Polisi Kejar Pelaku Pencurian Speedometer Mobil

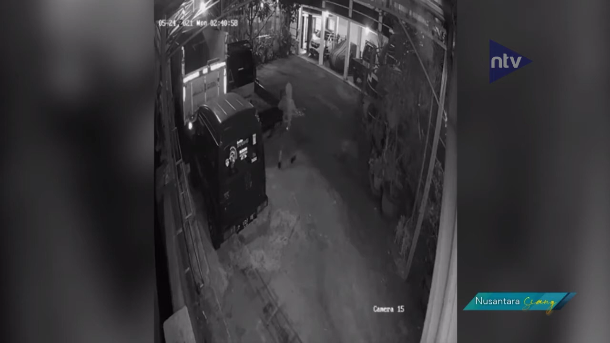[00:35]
Dalam empat rekaman video pengintai tersebut tampak seorang pria yang mengenakan suiter dan celana warna hitam dengan santainya masuk melompati pagar dan melakukan aksinya.